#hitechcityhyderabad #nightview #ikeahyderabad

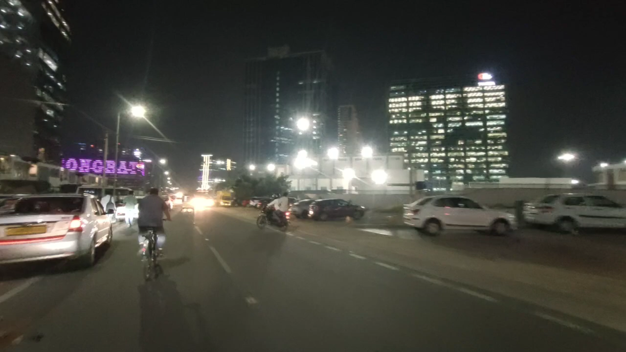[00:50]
Meters, turn right toward Dallas Center Road. Dallas.
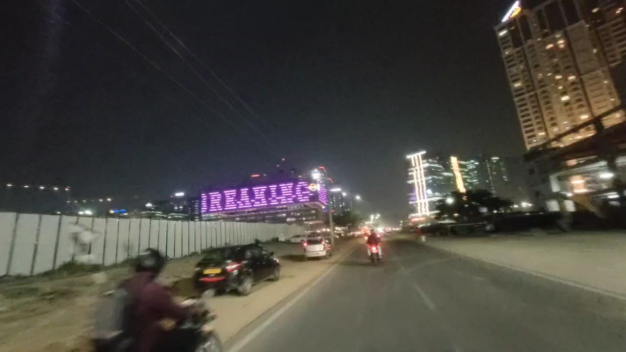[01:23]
Turn right toward Dallas Center Road.